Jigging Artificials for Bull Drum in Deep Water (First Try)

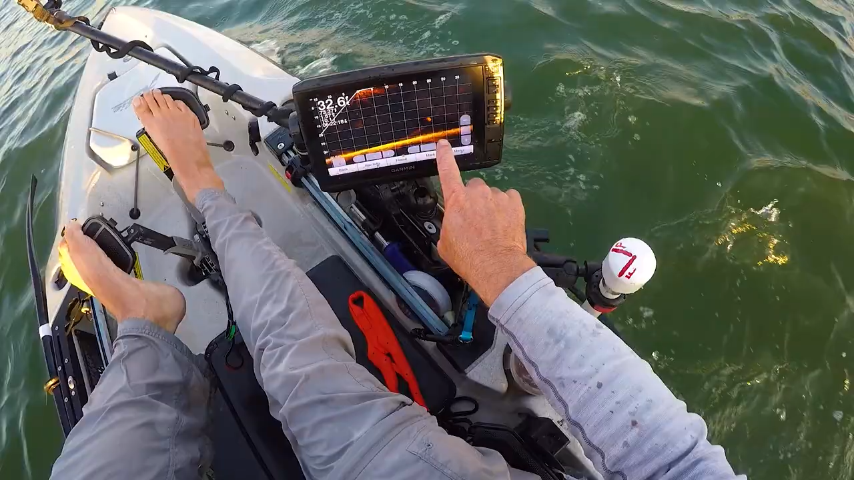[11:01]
That's what a bull drum looks like. Swimming off into the distance. That's awesome. That's awesome.